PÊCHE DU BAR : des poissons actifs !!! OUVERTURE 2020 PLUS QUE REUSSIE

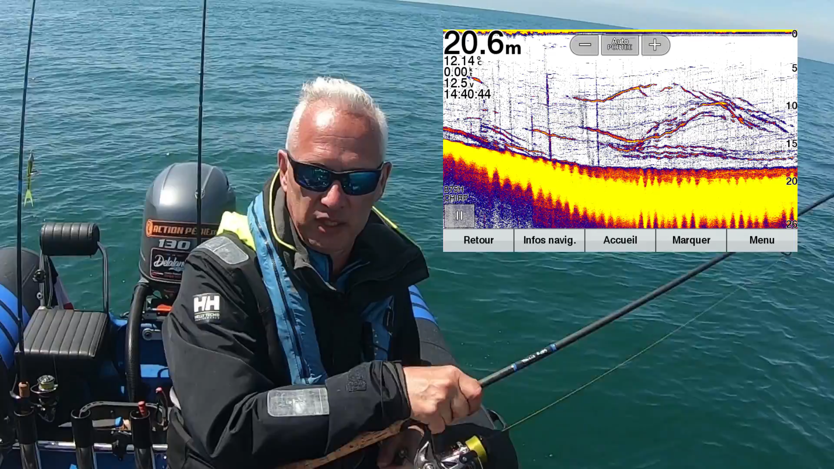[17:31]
On screen: depth 20.6 m
Pendant que je vous parle, il y a juste des détections de fou. Ça, sur le Zone Finesse. Alors, Zone Finesse, on a passé du Morito. Franck, il est avec le pailleté, c'est ça, le vert pailleté?